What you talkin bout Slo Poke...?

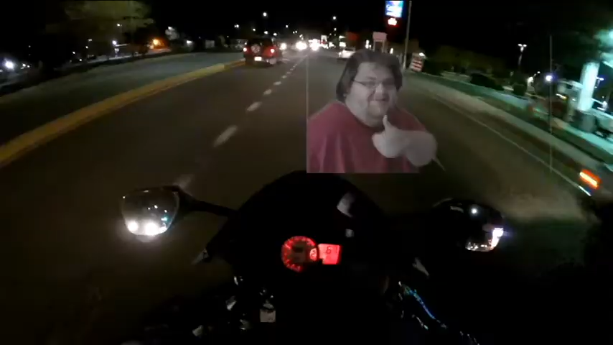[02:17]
I thought y'all be just taking your damn sweet time.
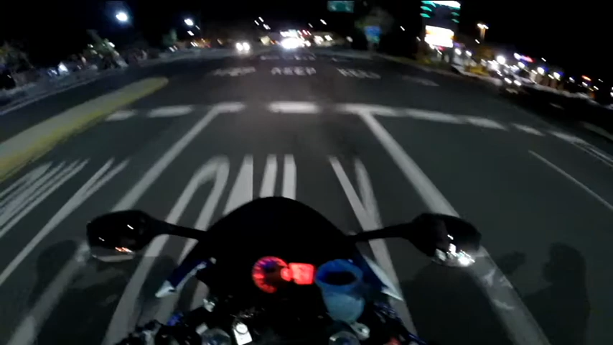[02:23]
Oh. I didn't expect that bump. Thumbs up.
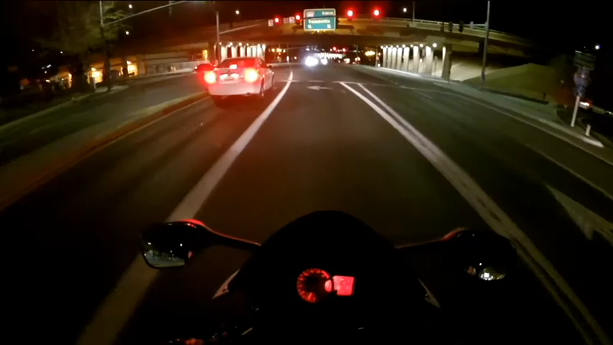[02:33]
Let's troll the car. Come on. Let's go. Come on, guy. Let's go. Oh shit. I saw the red and blues. And the Mr. FTP.